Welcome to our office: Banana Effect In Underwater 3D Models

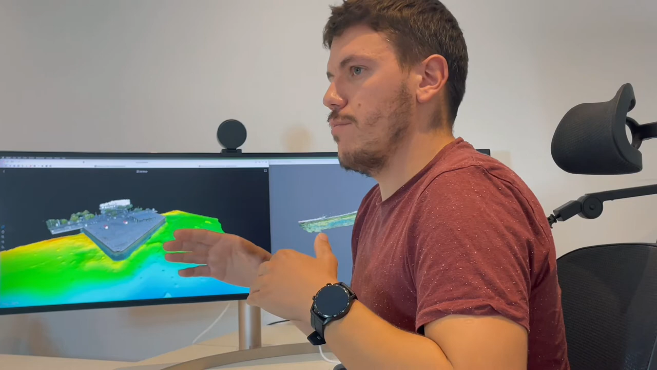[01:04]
shooting only in the direction of parallel to the key wall, for example, the photogrammetric bowl effect becomes more pronounced.
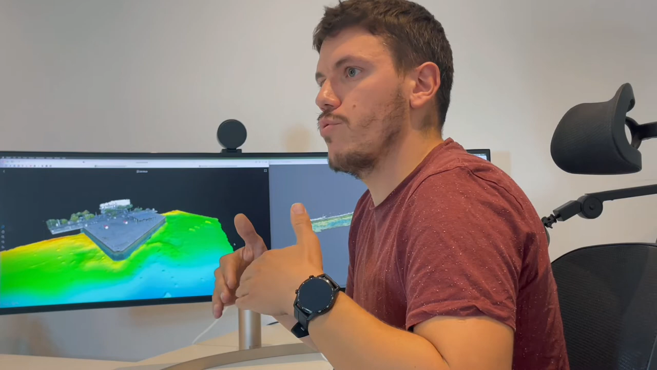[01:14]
In Vectrino, we managed to overcome these problems with advanced calibration methods.
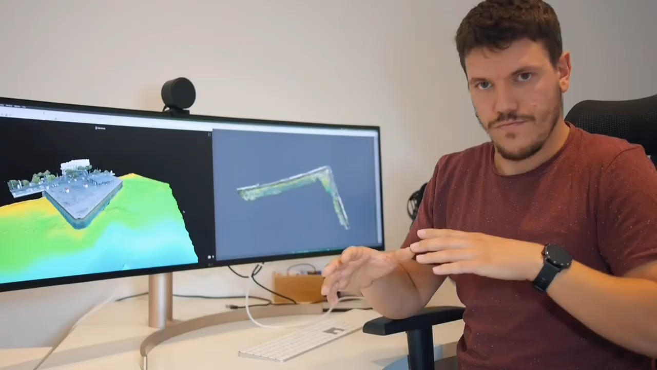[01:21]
I will now show you the bowl effect in this example.
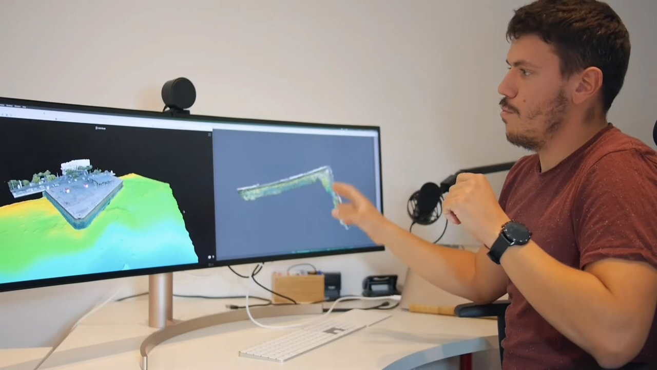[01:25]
This wall needs to be flat, but it has a curvature.
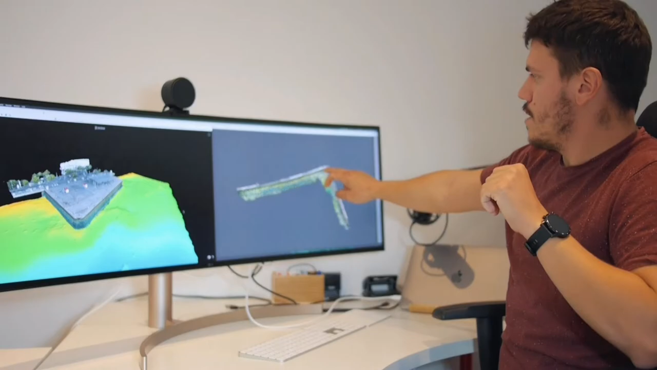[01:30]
This is a 20 meter long wall that has curvature of about 70 cm in here. We can show you an example of our model.
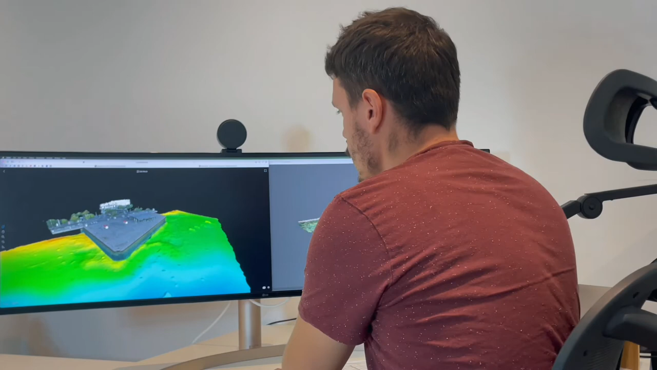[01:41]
This is in our home city. It has 180 meters in length and you can see, for example, this wall has no curvature in it.